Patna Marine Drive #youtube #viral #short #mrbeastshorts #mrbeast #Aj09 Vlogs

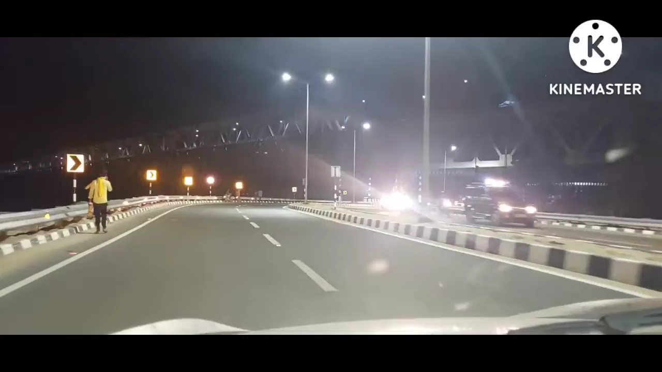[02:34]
यहाँ पर ब्रिज आ गया है, जेपी सेतु ब्रिज, ऊपर से गाड़ी नीचे ट्रेन। ये देखिए यह लोकेशन, लेकिन बहुत मस्त लोकेशन देखिए कितना मस्त दम है, आपको हम दिखा रहे हैं।
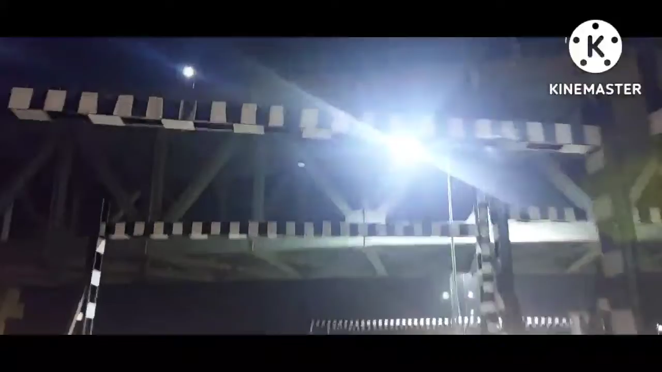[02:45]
देखो इस पर चलता है ट्रेन नीचे, ऊपर में गाड़ी, ब्रिज आ गया, मरीन ड्राइव स्टार्ट हो गया यहाँ पर।
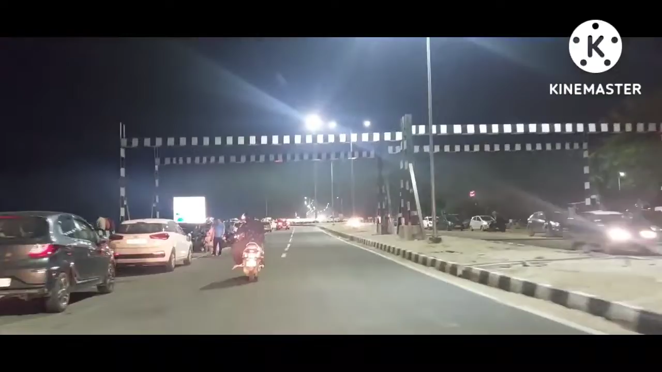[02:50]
अटल पथ यहाँ से 200 मीटर है, PMC 7.5 किलोमीटर। देखिए मरीन ड्राइव घूमने का जगह, एकदम भीड़ लगा हुआ है। मेला जैसा हम लगा हुआ है, बड़का अथी बना दली भाई।
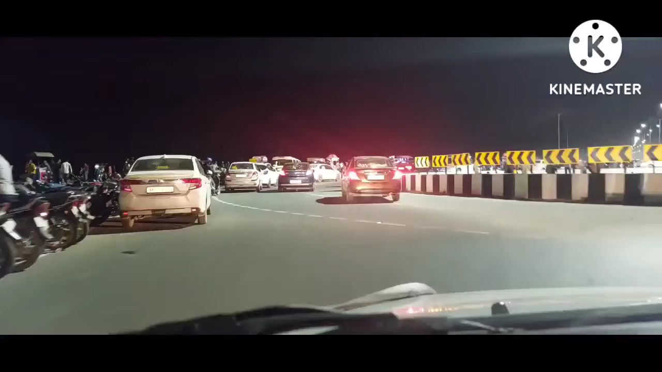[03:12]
अब आगे भी है, चल दो नहीं अच्छा लगा, गाड़ी देख के लगा दे। बड़ी भी बढ़िया आकर्षण का केंद्र बना हुआ है, कितना मस्त एरिया में। सब कुछ यहाँ बिकता है, चाउमीन, आइसक्रीम, चाट, सब बताओ।
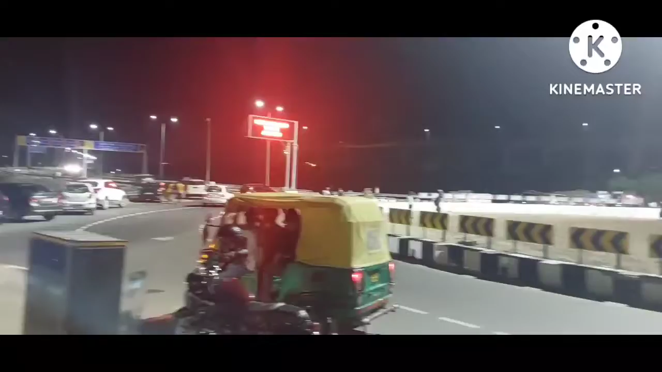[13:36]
ये देखिए यहाँ पर एकदम नज़ारा गोल का, देखिए बहुत अच्छा नज़ारा है। तो आप आइए, आप लोग घूमिए आगे, बहुत अट्रैक्शन है।
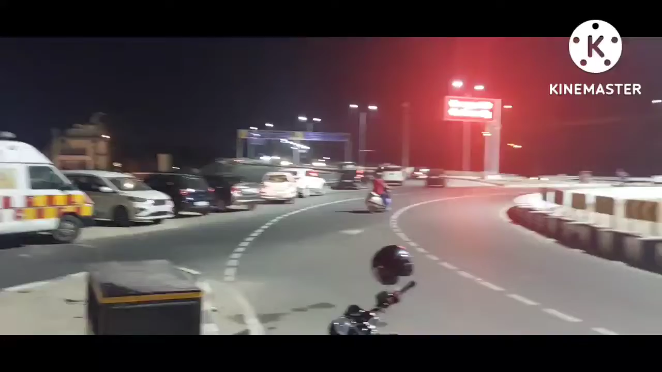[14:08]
रोड पर कूड़ा ना फेंके, यहाँ पर सब यह आकर्षण दिखा रहा है। यहाँ बहुत ही अच्छा नज़ारा एकदम घूमने का है, आपको दिखा रहे हैं एकदम, ये मस्त नज़ारा है यहाँ पे।
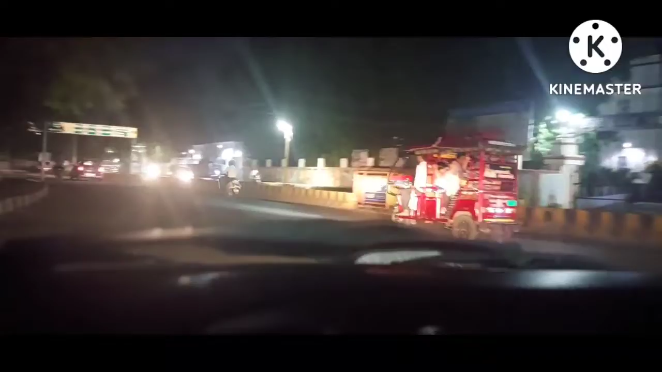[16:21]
ओहो गोल घर एकदम निकाल दिया यहाँ से, कटिंग ऐसे कर दिया ना,
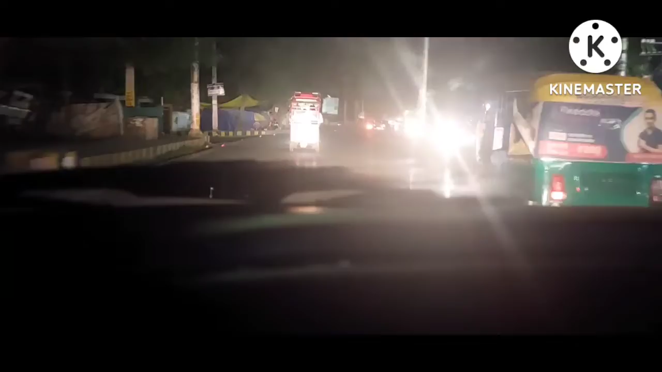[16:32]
वहाँ से गोलम्बर घूम के गांधी मैदान आ गए हम लोग, उसके बाद यहाँ से विस्कमान भवन के पास है, गोलम्बर ऐसे घूमेगा। सीट बेल्ट लगा ले, ये देखिए यहाँ से
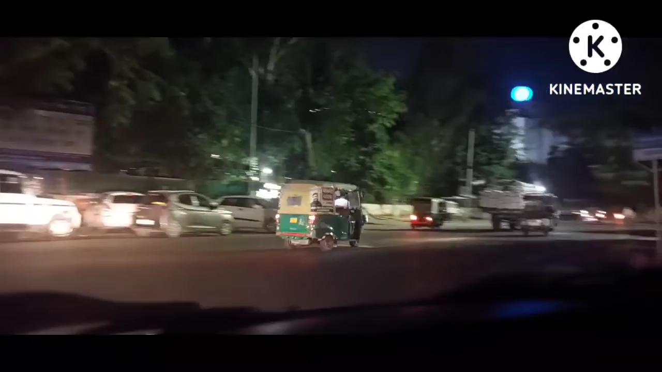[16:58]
भरे भरे से बताओ, इतना झमेले नहीं होगा बस उधर जाके जरूर नहीं कचरा में,
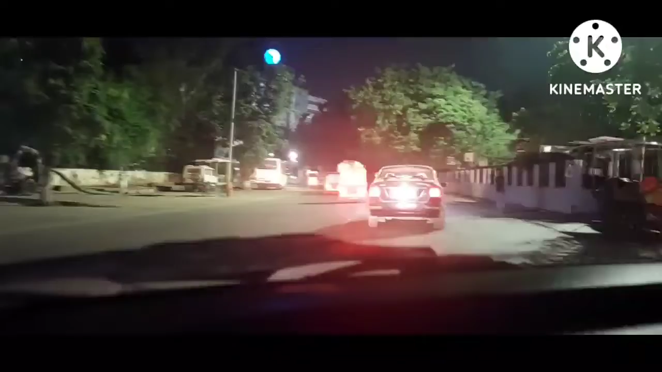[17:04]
जिसको दानापुर से आना है ना एकदम सराखते है, पहले था यार तू मैं घुसने पे कितना पटना आना है ना तो वही ठीक है।
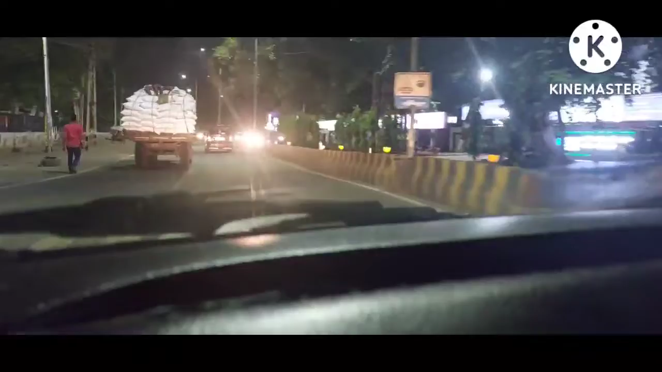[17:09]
हाँ, जितना ब्रिज खगौल से देखिए पटना विस्कवान भवन के पास हम लोग आ गए हैं,
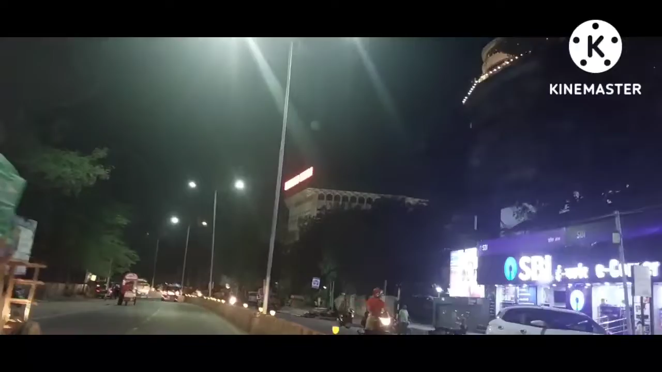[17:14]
विस्कवान भवन पटना का है यहाँ पर बगल में गांधी मैदान,
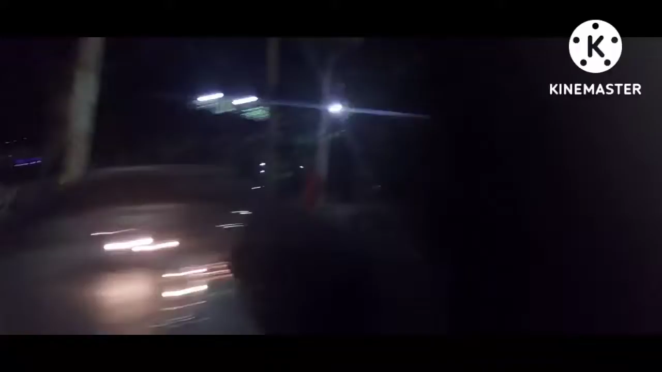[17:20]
ये देखिए गांधी मैदान बीच वाला जो है ना वही से साइड वाला लोगों के लिए सही है, यहाँ जो जिसको लोग आ रहा है बाहर बाहर निकल जाए
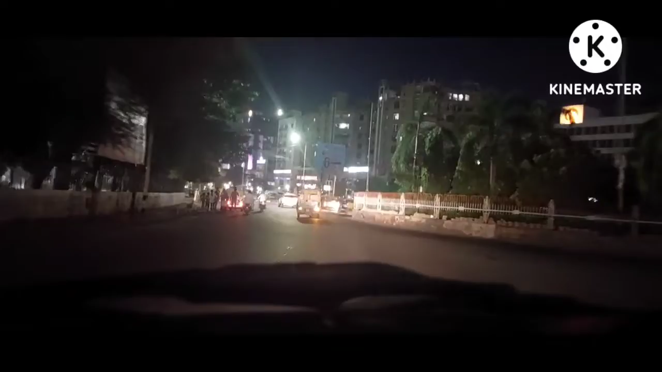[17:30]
बाहर ही रास्ता है निकलेगा से आ रहा है उधरों ब्रिज बनना है, गंगा नदी यहाँ पर टच करा दे बाहर। हे देखिए गांधी मैदान के पास विस्कवान भवन,